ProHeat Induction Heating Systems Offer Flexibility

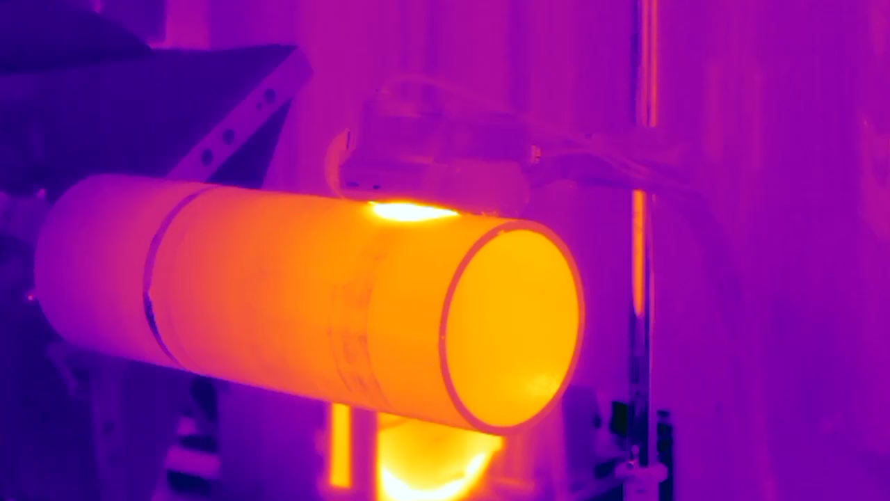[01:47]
a sub arc application where the rolling inductor and the sub arc is
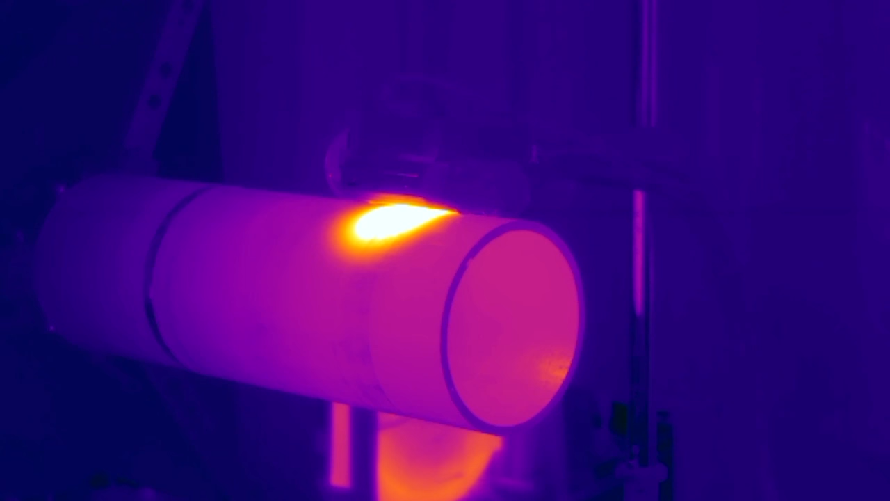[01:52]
moving relative to a stationary plate let's say.